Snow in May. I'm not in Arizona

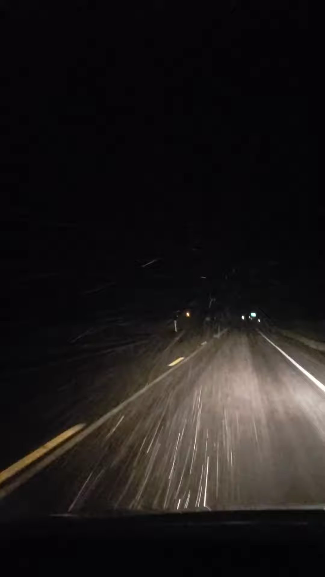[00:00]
I don't know if you could see it but that's snow. I'm 7,400 feet up over some friggin mountain in Oregon. It's uh, oh god, what's the temperature? I don't even know the temperature. I think it's 30, let me see, 37 degrees and I can't believe it's snowing. I haven't seen snow in 30 years. That's snow. I know it is. It's white.